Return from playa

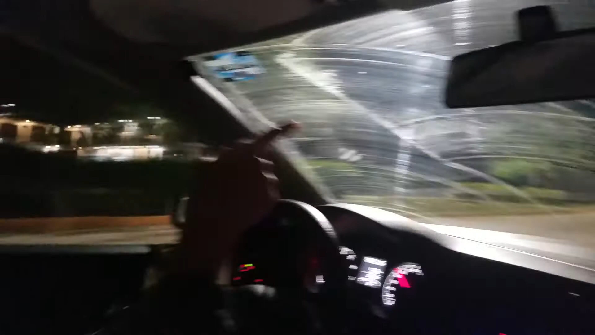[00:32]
I'm actually the last through right before the turn right. Oh, show them the big, this door with the big statues.
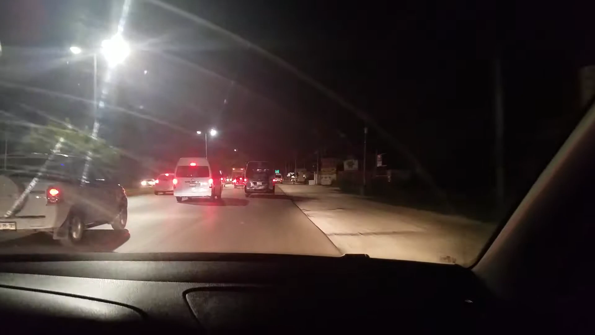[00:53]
I had to turn around. But, right about this big Venta-O-Renta sign. Venta-O-Renta. The ship. It's certainly become six lanes.
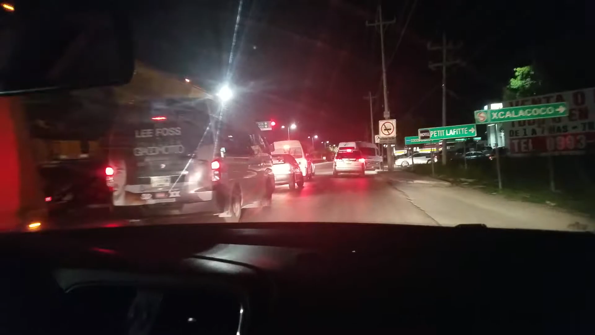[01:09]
Six lanes at some point. No, no, no, no. Don't you move, don't you move. I don't know why they...
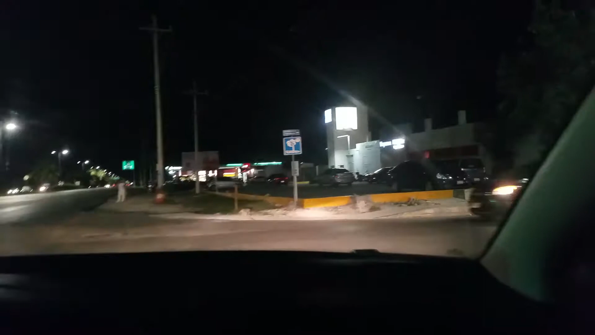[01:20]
Oh, no, no. And... We're on the road. You can tell it now.